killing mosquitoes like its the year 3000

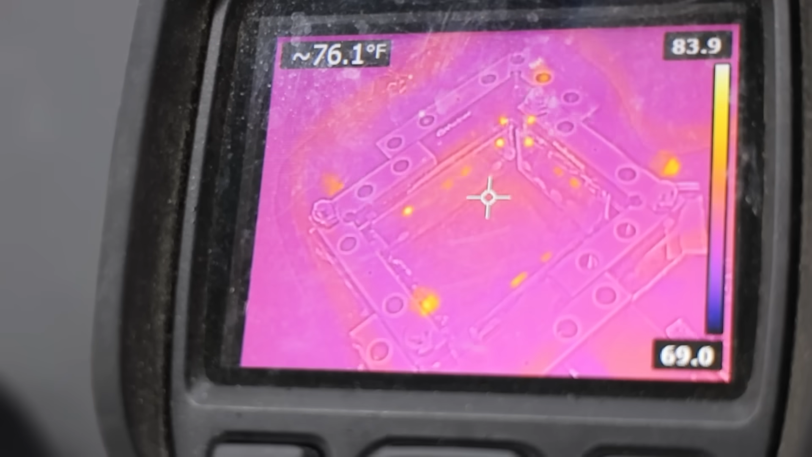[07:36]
On screen: spot 76.1°F
So at first, we tried checking with a thermal camera, and you can actually see the hotspots on the mirrors where the laser's bouncing, but we still couldn't find where the leaks were coming from.